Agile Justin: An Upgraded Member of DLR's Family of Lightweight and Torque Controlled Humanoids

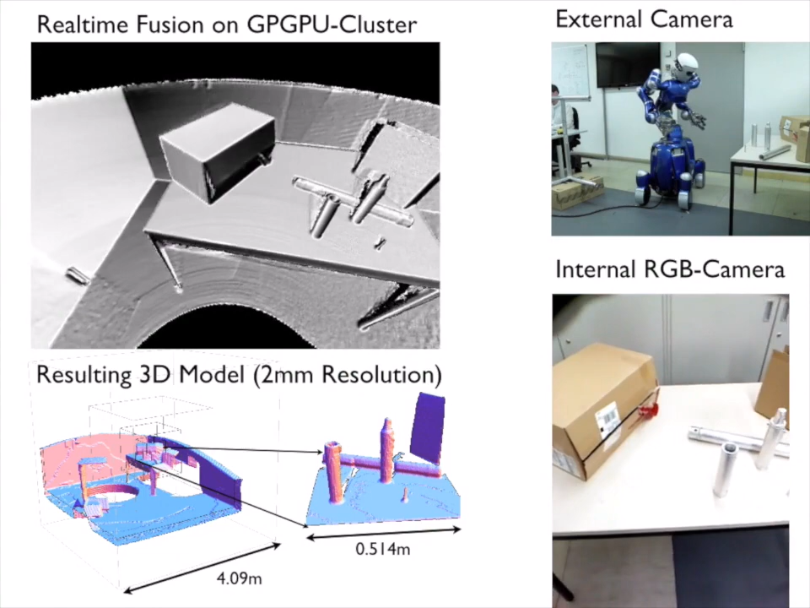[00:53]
and a wirelessly coupled GPGPU cluster with 24,000 cores runs a mapping algorithm. This allows the real-time generation of dense 3D models of the whole workspace with a resolution of 2 mm. Without ever transferring the models out of the GPGPU,
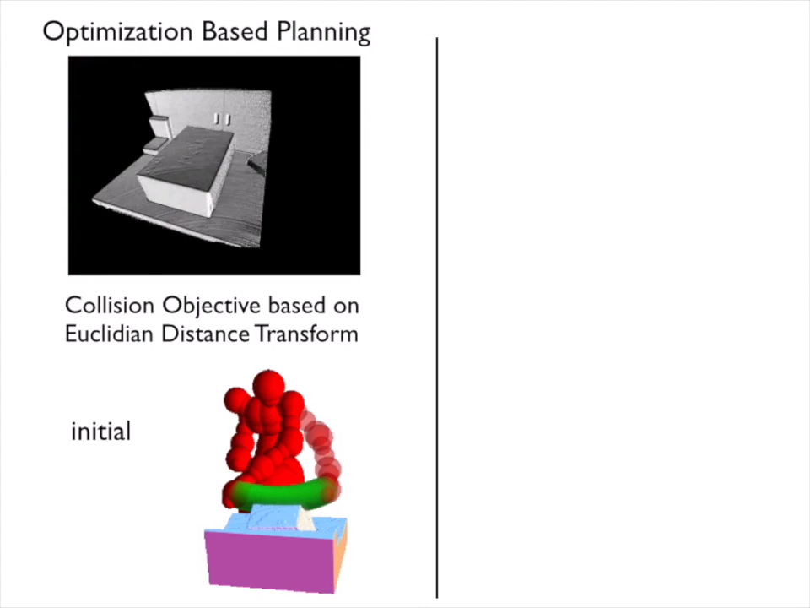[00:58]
it is used for optimization-based planning over all 22 degrees of freedoms of Justin's torso and mobile platform.
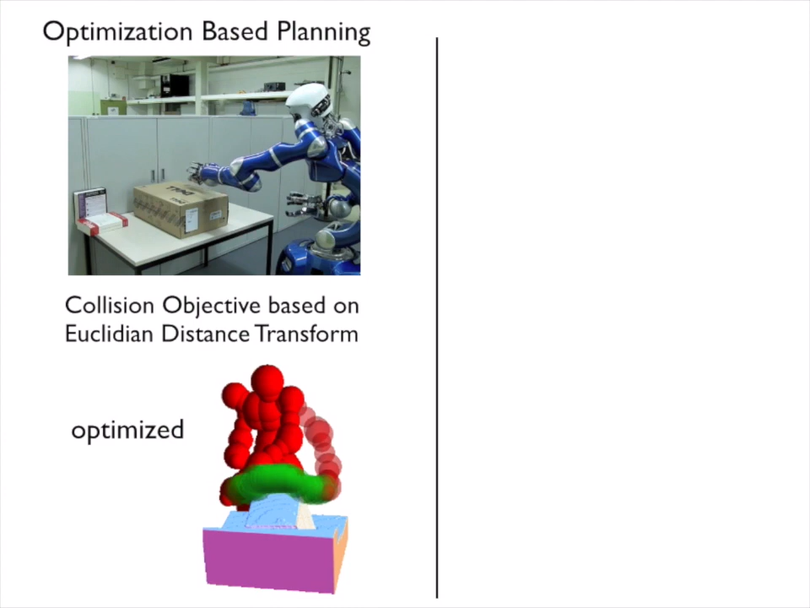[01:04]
The high-quality models are also used as the basis for object recognition and pose estimation.
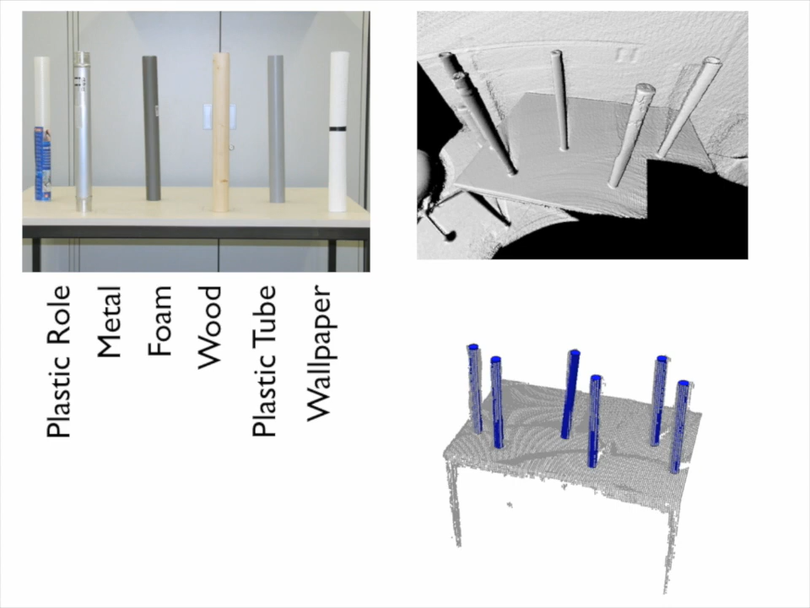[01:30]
it is possible to recognize objects which would be indistinguishable from their 3D shape alone.